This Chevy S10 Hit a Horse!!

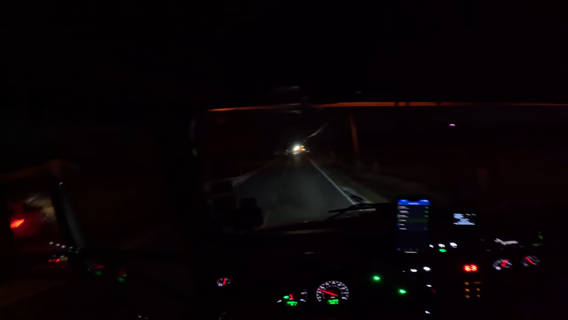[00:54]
Let's see. Truck is, looks like it's nose down in the ditch, maybe. No, it looks like we're getting that one. 34 records on scene.
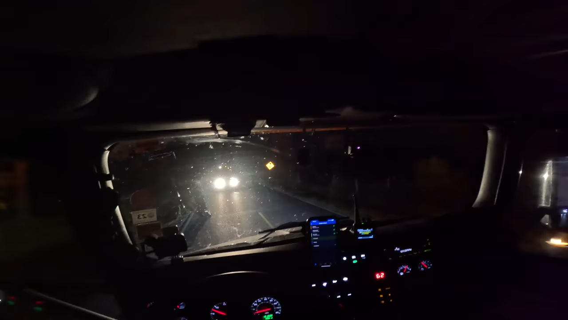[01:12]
Pull off to the side here. Looks like it's a Chevy S10.
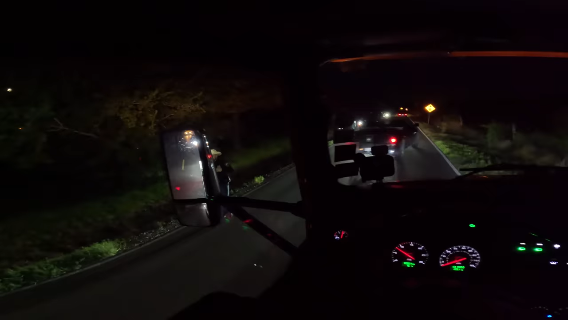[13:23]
Thing unloaded. Thankfully, it looks like the driver of this one was uninjured. Fortunately, it sounds like the horse didn't make it.